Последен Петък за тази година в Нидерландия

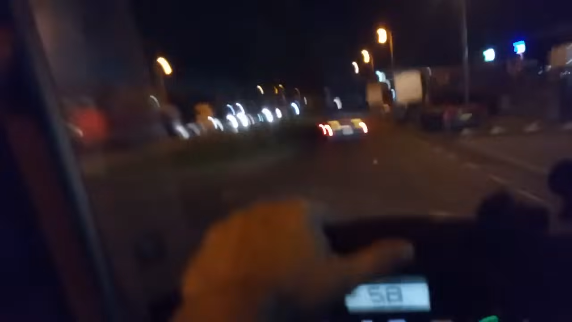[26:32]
Бати, всичко е пълно, няма къде да се паркира.
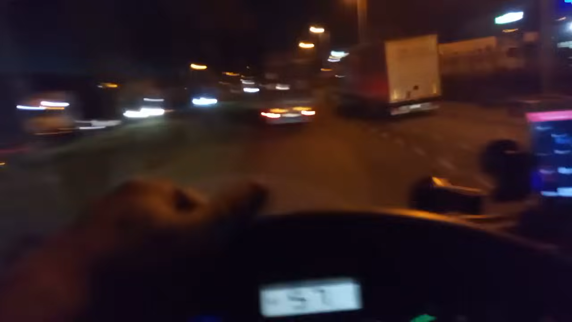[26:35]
И тия всичките обикалят и търсят къде да паркират, ама...
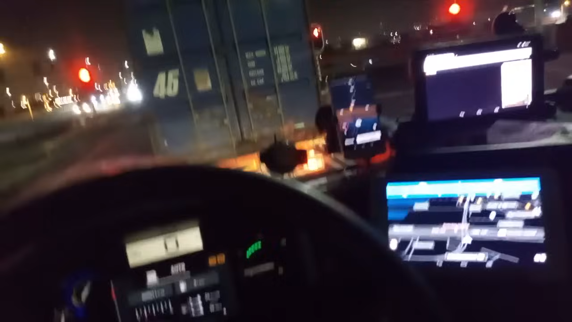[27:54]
Защото десна лента е абсолютно такова. Средната два пъти по-бърза от десната лента. И той тъка и дойде и мина пред мене. Те отидохме заедно на това. И че той беше назад, защото там тегаво влизане в Холандия беше някакъв ужас.